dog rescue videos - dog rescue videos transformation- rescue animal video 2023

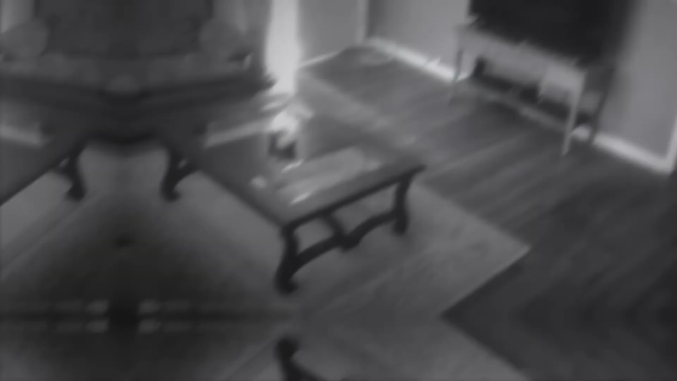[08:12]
burglar broke into a house and attacked a defenseless owner but he
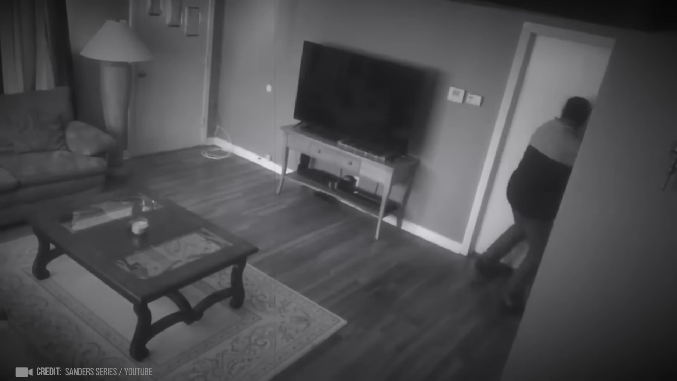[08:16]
clearly didn't expect such resistance just look at this with security like this you can use an ATM even in the most dangerous neighborhood